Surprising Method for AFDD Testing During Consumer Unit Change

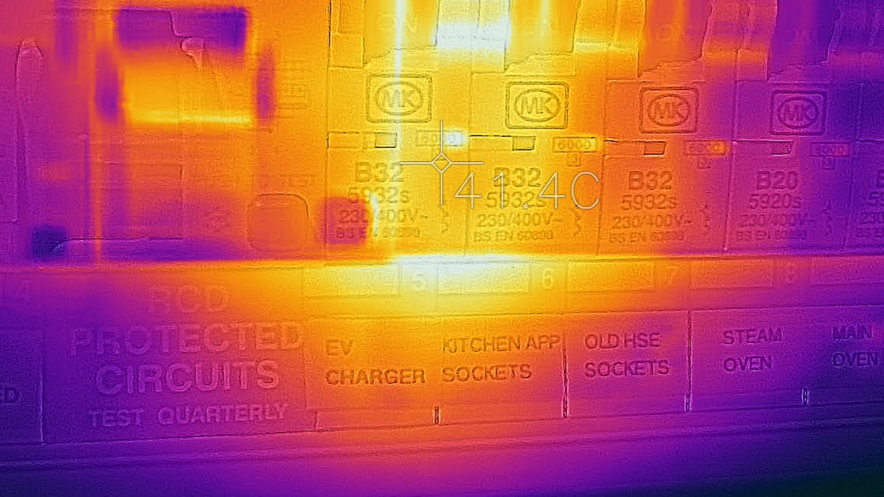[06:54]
To demonstrate, I've taken a thermal image of the MCB in the previous consumer unit, which is linked to the EV charger in this installation.
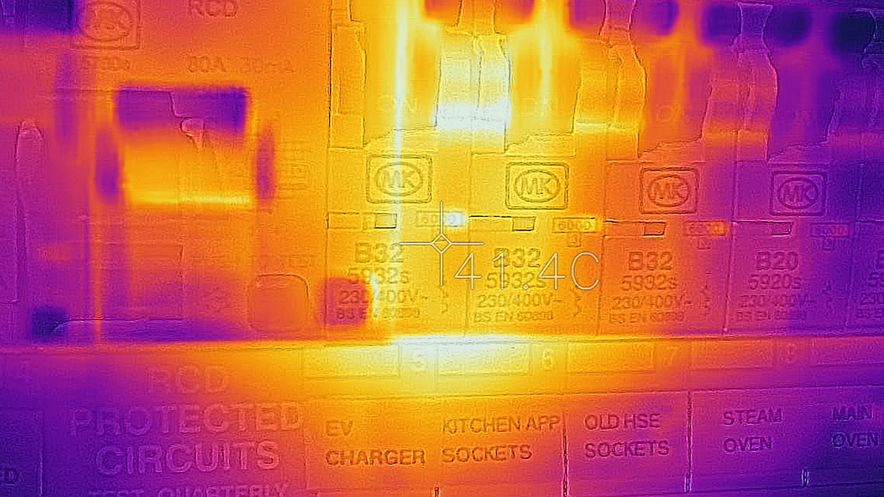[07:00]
Following several hours of charging, you can see a significant temperature rise.
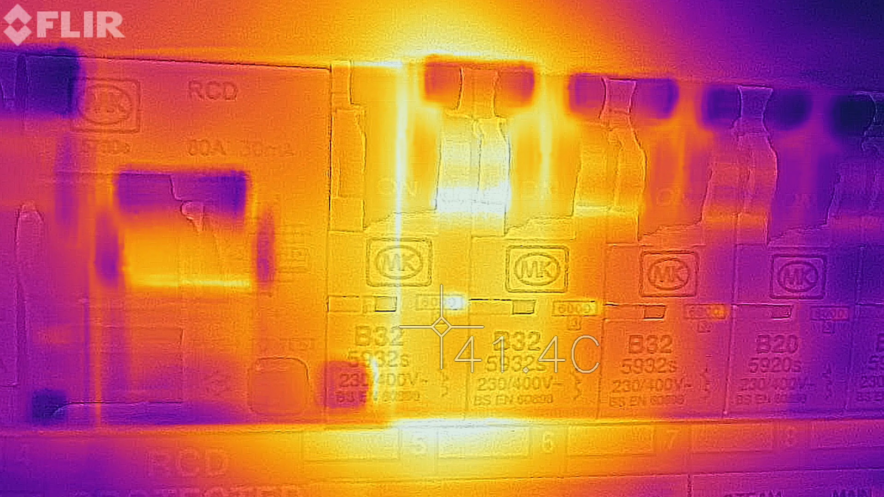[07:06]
Now consider the scenario where the circuit breaker is placed near other heavily loaded circuits.